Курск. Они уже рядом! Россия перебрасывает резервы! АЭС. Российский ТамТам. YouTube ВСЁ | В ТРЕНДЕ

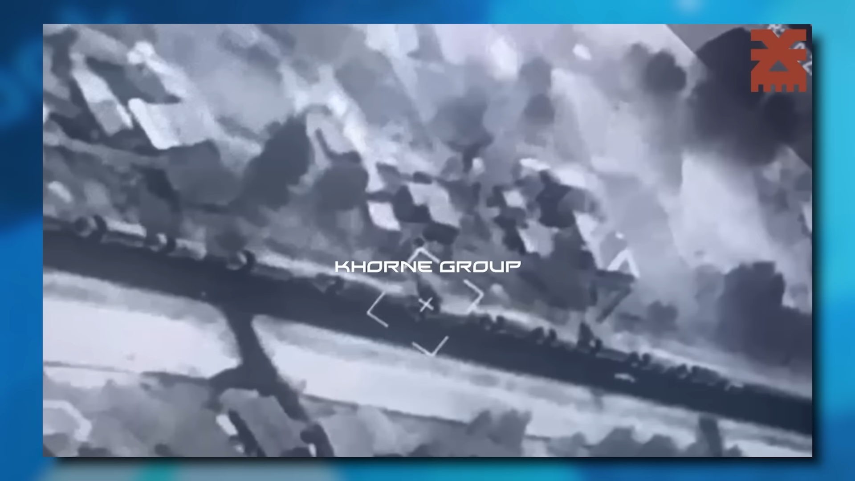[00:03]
Новые подробности о Курском прорыве границы. Российские колонны оккупантов и техники горят.
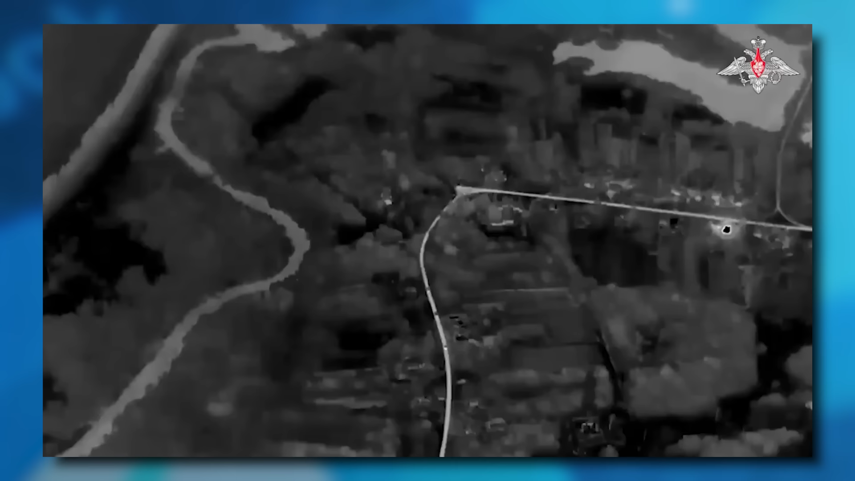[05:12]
А потом еще и заявил про использование в Курской области неизбирательного оружия. На что Минобороны РФ показало,
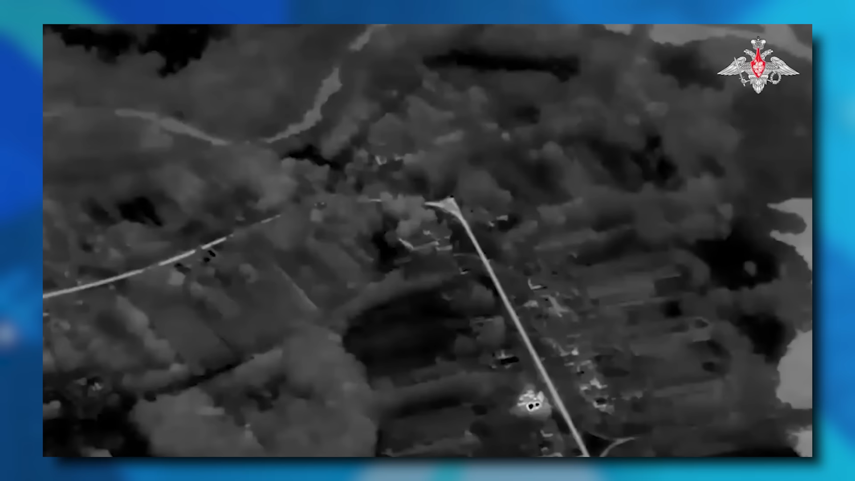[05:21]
как лихо и героически кабами уничтожает российское село Дарьино Курской области.
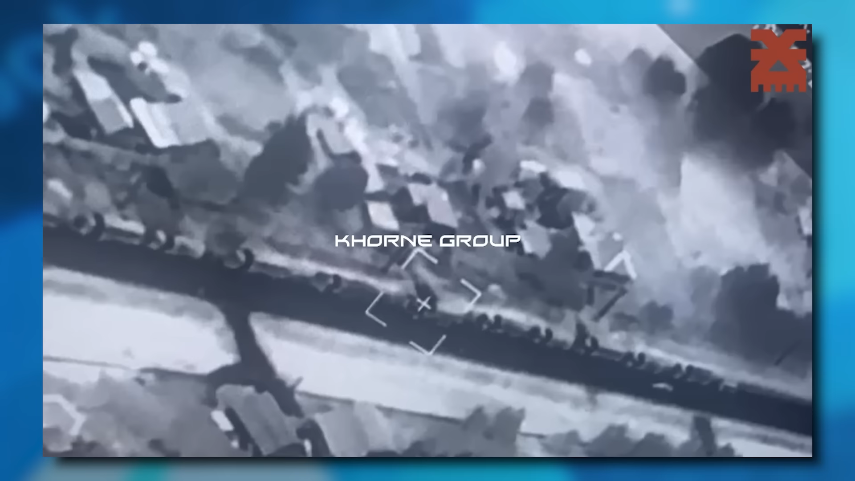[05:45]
Ночью вблизи села Октябрьское в Рыльском районе Курской области разбили российскую военную технику.